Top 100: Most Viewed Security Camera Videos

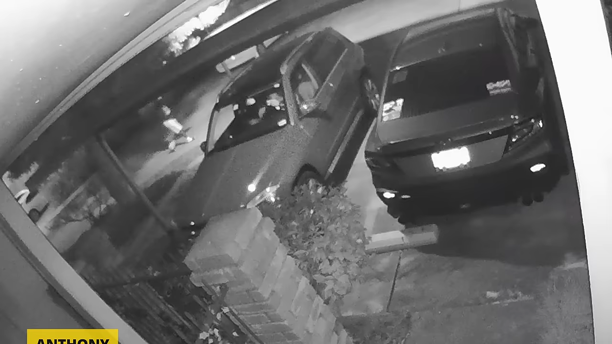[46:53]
Weary, he stayed in his car with the doors locked. We can see one of the guys walking behind his vehicle, but when the other guy walked up, things got serious.
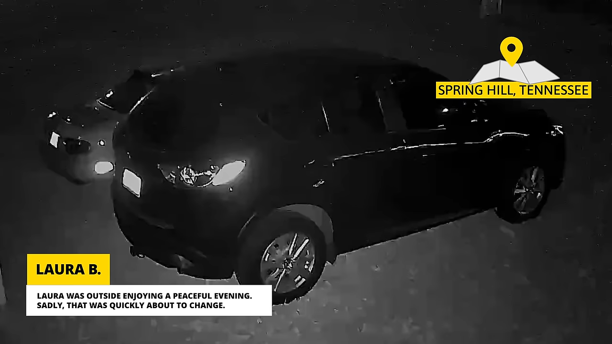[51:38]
Laura was outside enjoying a peaceful evening. Sadly, that was quickly about to change.
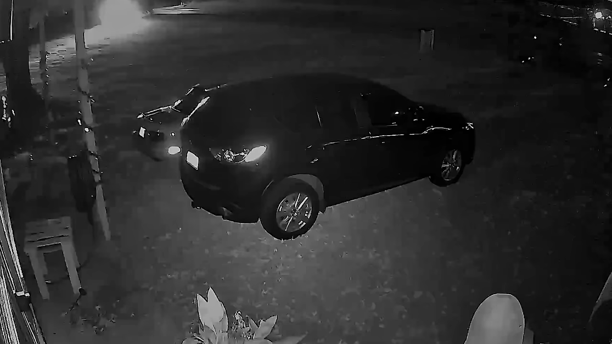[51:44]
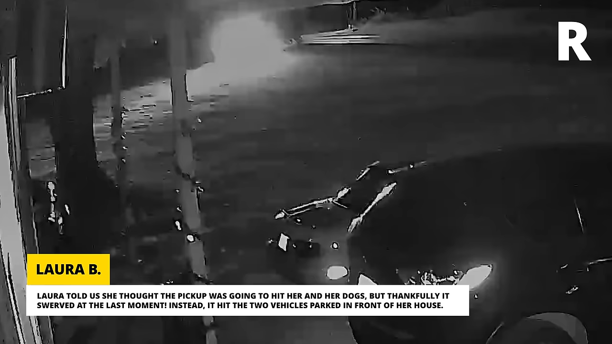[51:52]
Laura told us she thought the pickup was going to hit her and her dogs, but thankfully it swerved at the last moment. Instead, it hit the two vehicles parked in front of her house.
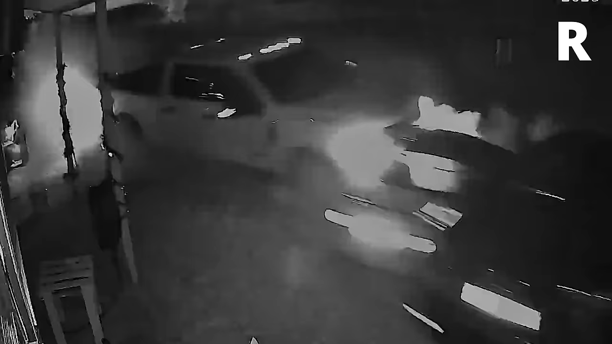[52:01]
We re betting that was a little too close for comfort. The pickup driver pushed the Miata out of the way before driving through the yard in what looks like a ditch.
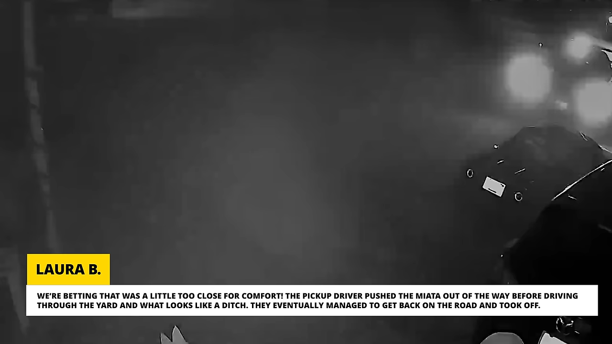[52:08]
They eventually managed to get back on the road and took off.
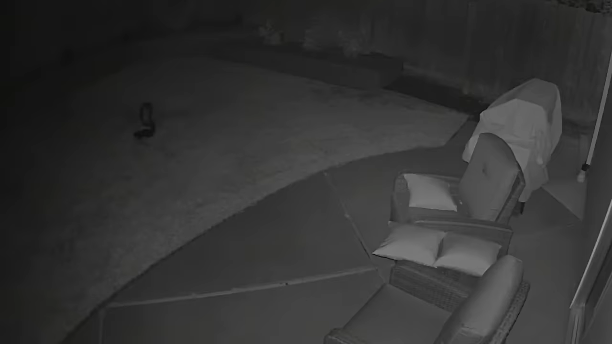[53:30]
Late one night, this backfired big time when a skunk came to visit. The dogs rushed out to defend their residence, but we all know skunks have their own defenses.
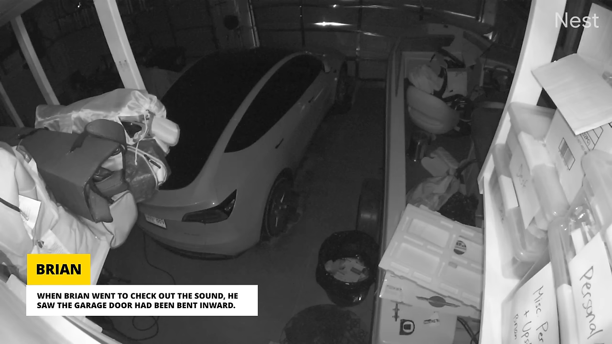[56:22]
When Brian went to check out the sound, he saw the garage door had been bent inward. It was an extremely cold night, and by the time he got his jacket and boots on to go outside,
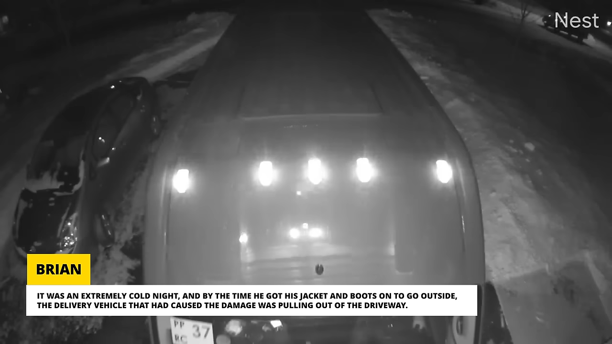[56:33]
the delivery vehicle that had caused the damage was pulling out of the driveway.
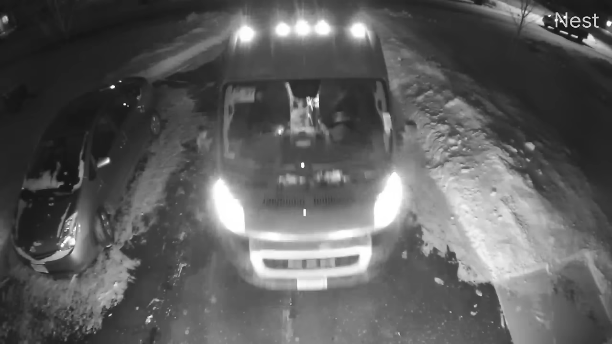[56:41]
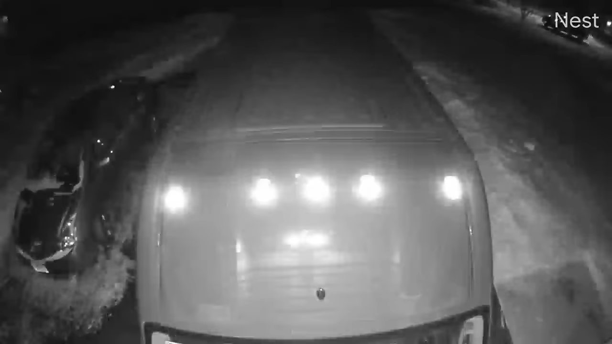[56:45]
We're not sure what happened, but the driver was completely out of the front seat before the vehicle started moving forward.
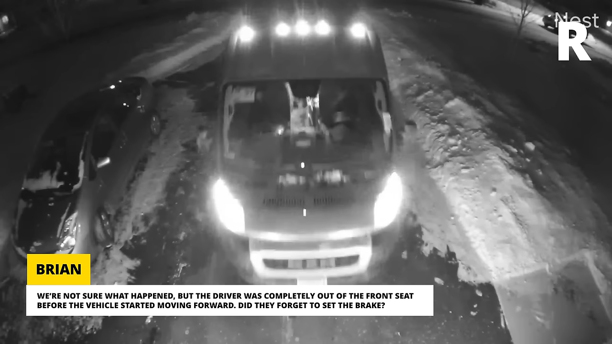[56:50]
Did they forget to set the brake? At first, Brian contacted the police and his home insurance provider, but they told him that the process should be handled by the delivery company.
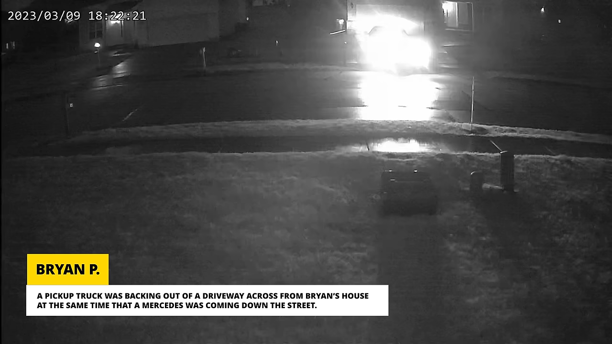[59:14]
Something must have been distracting the Mercedes driver because she drove right into the pickup's rear bumper.
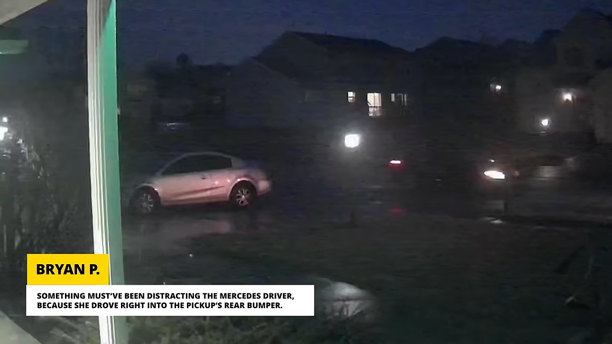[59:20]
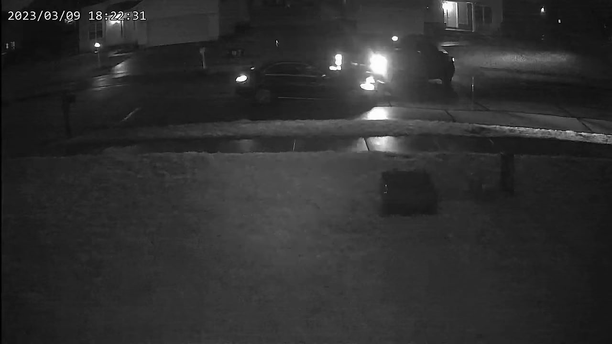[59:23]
The truck's bumper cover has to be replaced and there was significant damage to the Mercedes as well.
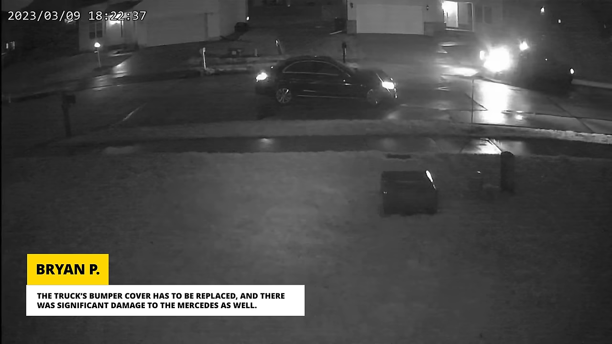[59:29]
Two people from the house the Mercedes driver had left ran after them while Brian grabbed a broom to clean up the debris in the road.
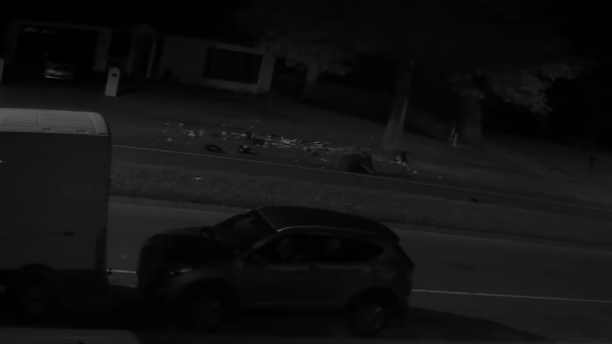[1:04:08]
When they went to investigate, they found trash all over their neighbor's yard. Check out what they discovered when they reviewed the footage from the security camera they'd installed that weekend.
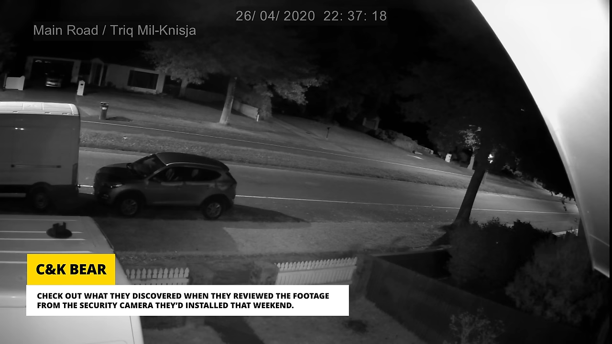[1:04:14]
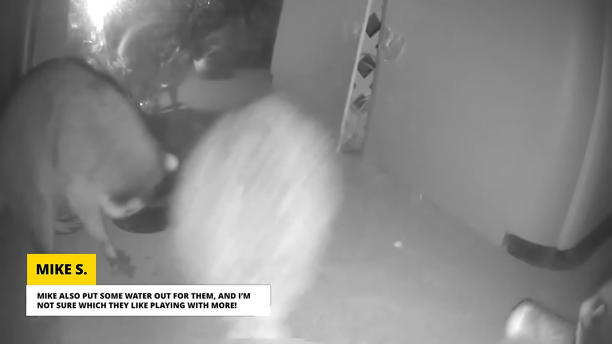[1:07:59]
Mike also put some water out for them, and I'm not sure which they like playing with more.
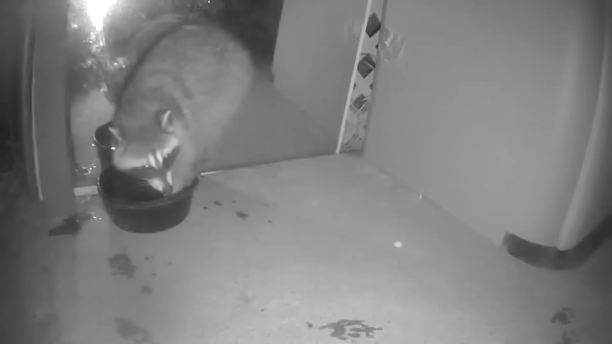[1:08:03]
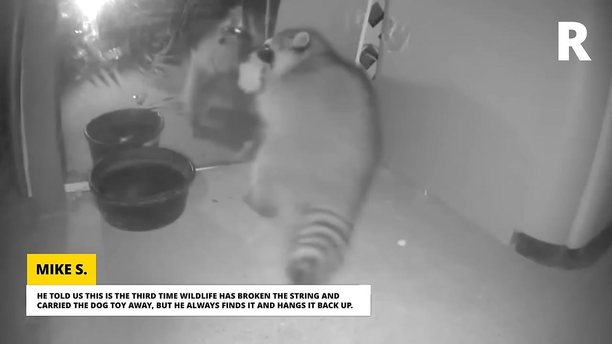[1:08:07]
He told us this is the third time wildlife has broken the string and carried the dog toy away, but he always finds it and hangs it back up. After they'd had their fun, the raccoons went on their way,
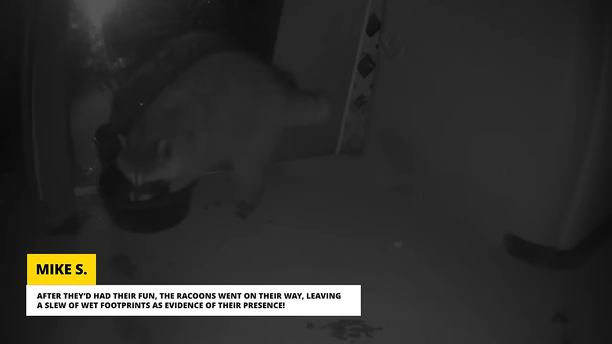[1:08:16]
leaving a slew of wet footprints as evidence of their presence.